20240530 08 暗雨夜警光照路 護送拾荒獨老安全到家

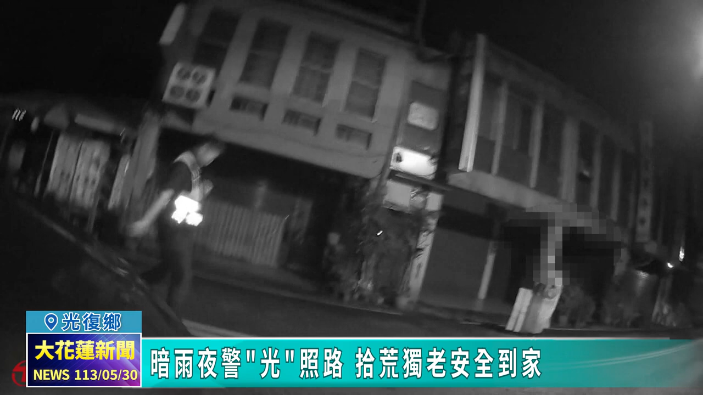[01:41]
载运回收物品仅穿着于徒步检时回收物为避免骨翁发生危害所以向前关心今行得知骨翁在检时回收物品时忘记三轮车停放处警方获知后立即展开协讯并于附近路口发现骨翁所遗忘之三轮车因骨翁平时行动稍许不变无法立即闪
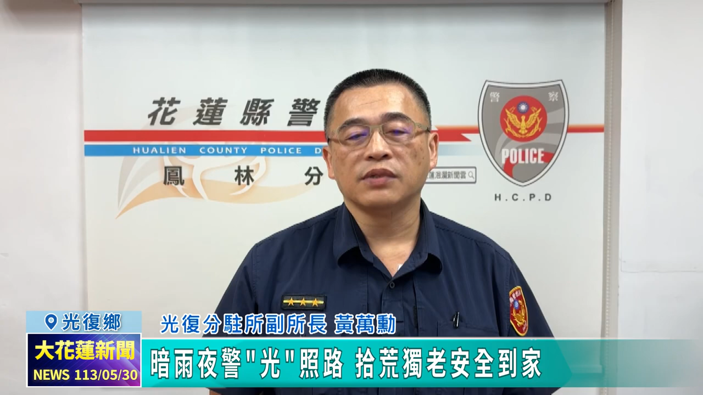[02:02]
避往来之车辆警方为避免意外发生便随随骨翁后方协助护送返家远景暖心之举在斜风
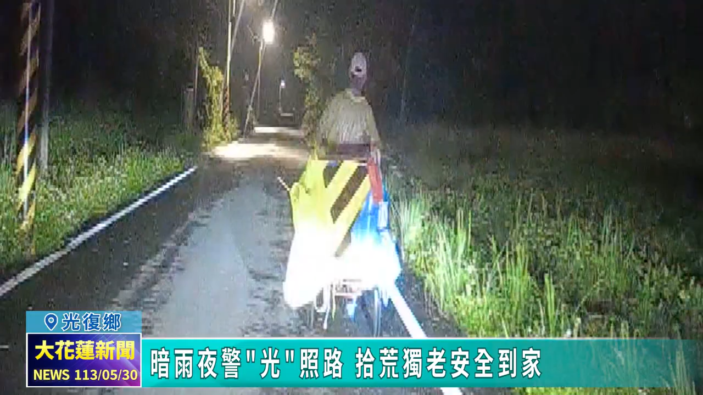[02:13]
细雨的冷夜为独具的石荒老人内心注入满满暖意老翁
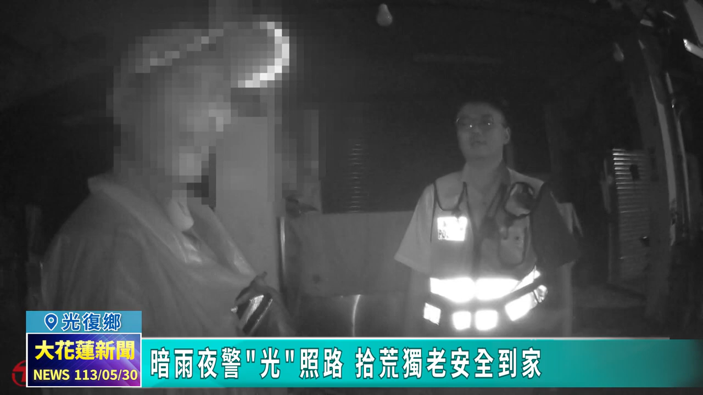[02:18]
是满心感谢凤林分局远景秉持服务精神关注社区中需要帮助的民众保障他们的安全